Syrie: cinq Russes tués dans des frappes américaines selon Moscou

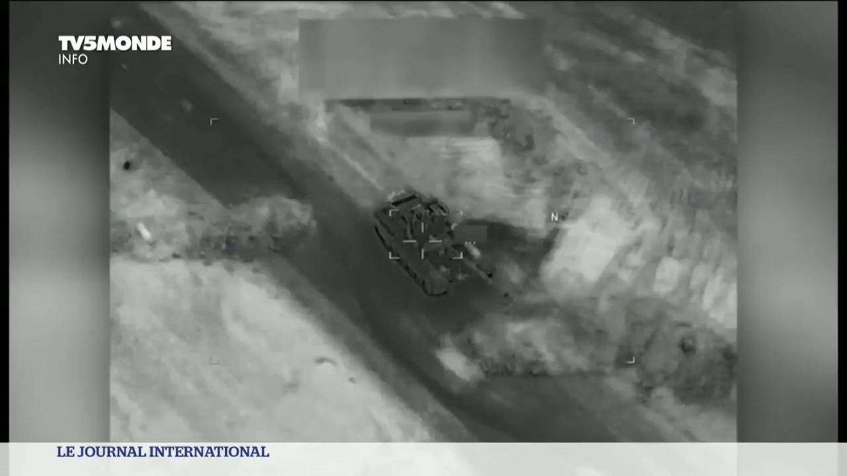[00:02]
7 février dernier, environ 23 heures, région de Dérésor, Syrie.